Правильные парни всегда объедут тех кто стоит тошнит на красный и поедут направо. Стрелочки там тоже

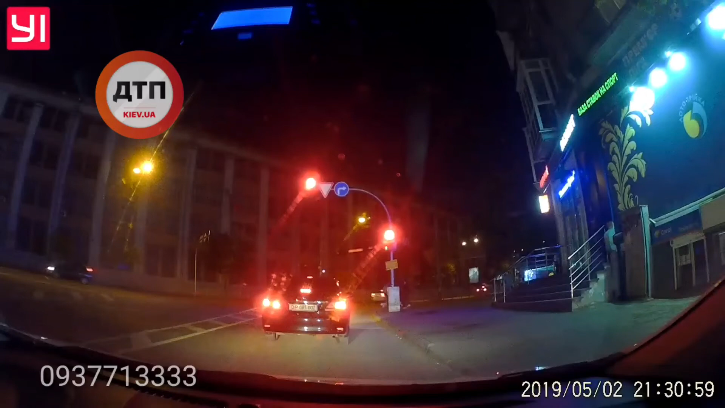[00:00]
Да, здравствуйте, пишите, пожалуйста, что вы хотите обсудить. Спасибо. Куда оно лезет? Здесь. Посмотри, и на красный поехал. Вот так вот, ребята.